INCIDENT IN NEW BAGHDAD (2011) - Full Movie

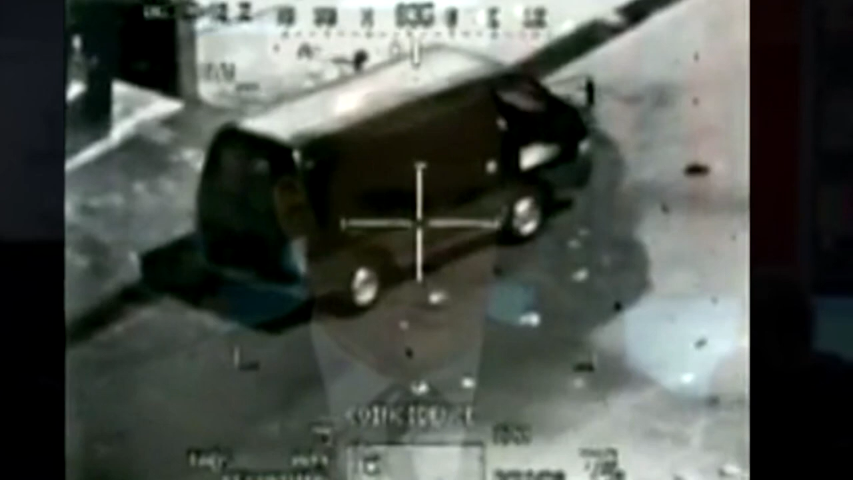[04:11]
It's where we're finding RPG-29s, armor-piercing RPGs.
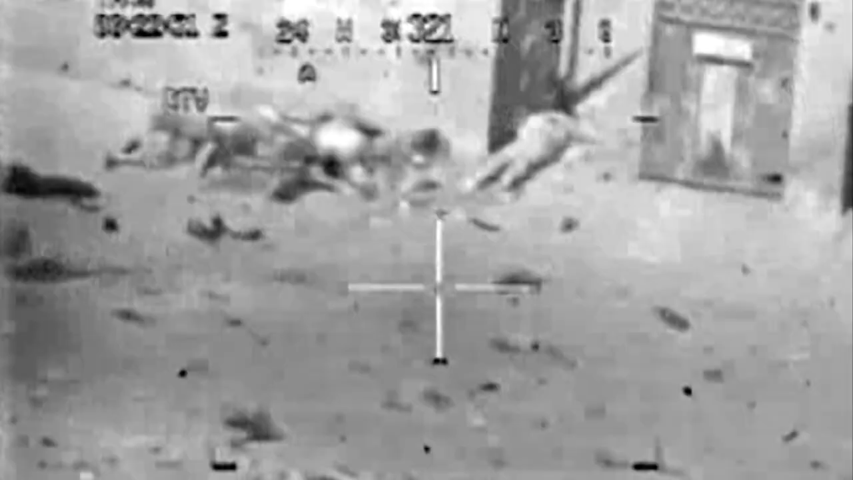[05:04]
They were anticipating more fire, and they reacted.
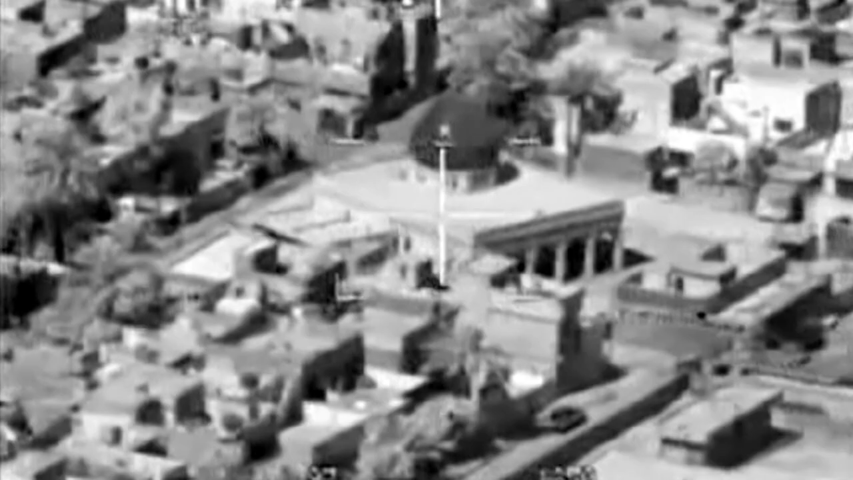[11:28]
This location, and there's more that keep walking by, and one of them has a weapon. Roger, received.
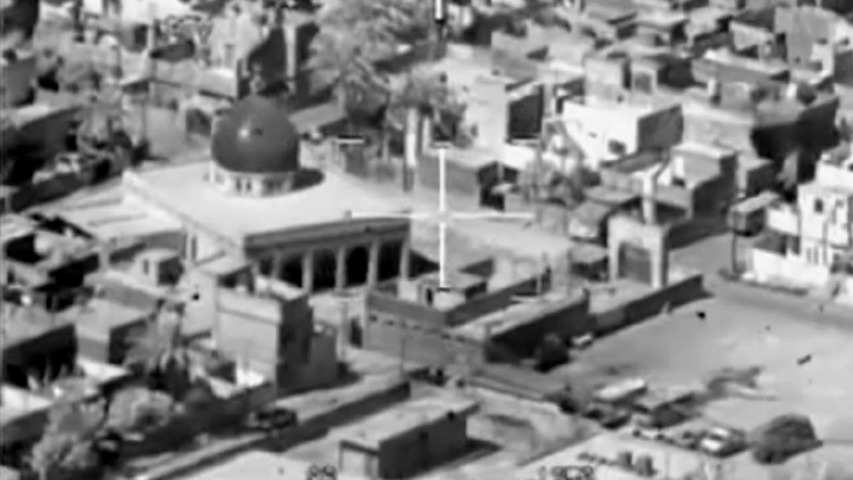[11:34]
Nothing really happened for the majority of the day. It was pretty boring. We were out there joking around and playing with the animals
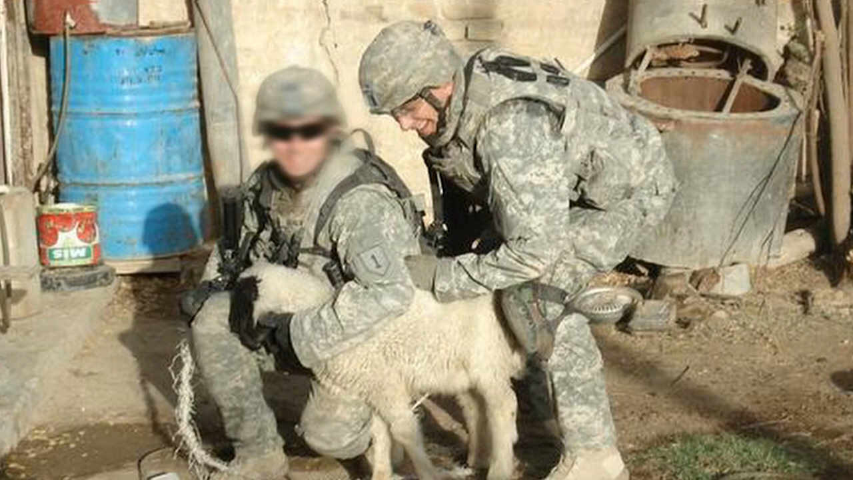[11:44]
and stuff like that in between searching houses because there was nothing going on.
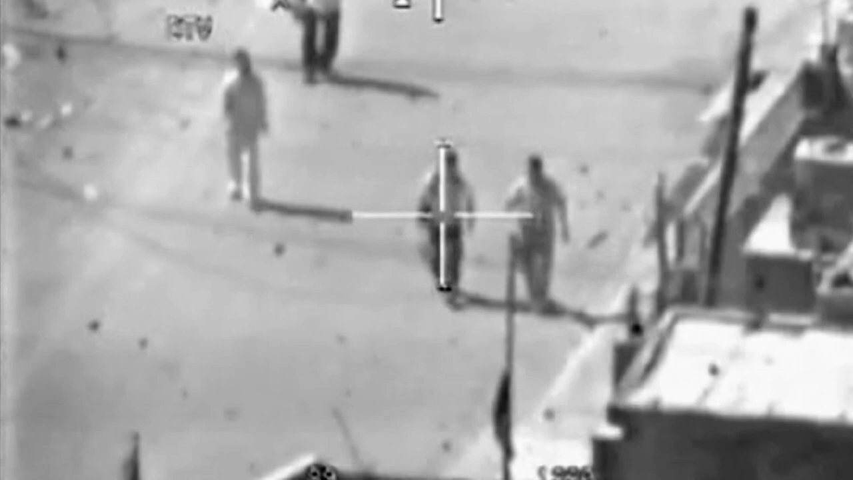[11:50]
Hotel 26 is Crazy Horse 18. Have individuals with weapons. 4-4 radio.